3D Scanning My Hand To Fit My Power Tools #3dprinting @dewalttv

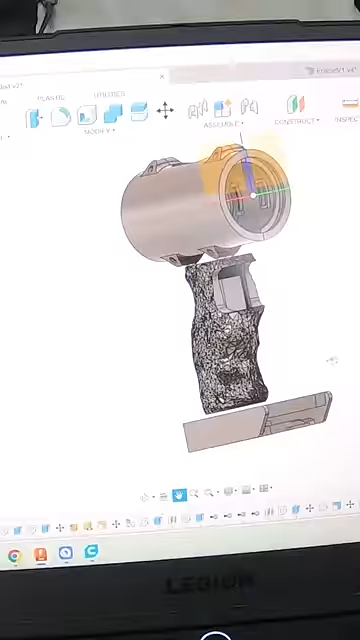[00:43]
Then I combined everything together inside of this CAD software.